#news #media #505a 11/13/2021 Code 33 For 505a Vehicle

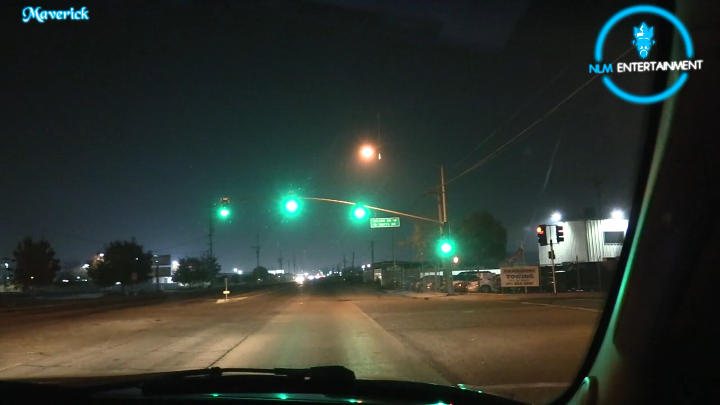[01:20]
Damn. One vehicle set up to go northbound Union from East Fairview. Going northbound Union, coming towards us, Rob. Okay. Let's get there. Yep, come on, let's get there. There was a unit, I think, East Fairview. Vehicle, 1022, headlights are on now. Oh, turn his headlights on now.
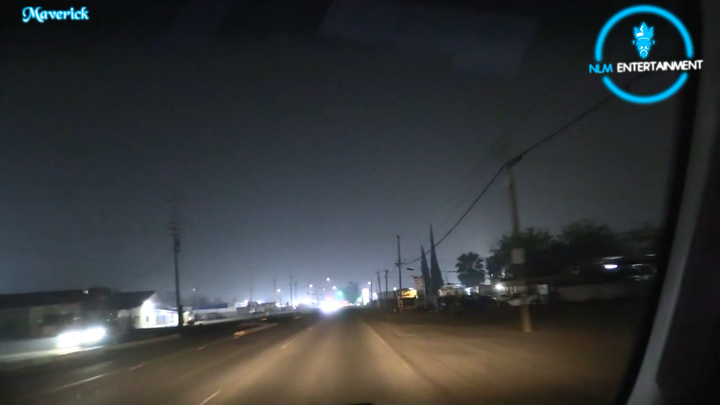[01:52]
Oh shoot, they're getting on scene. There it is, guys, code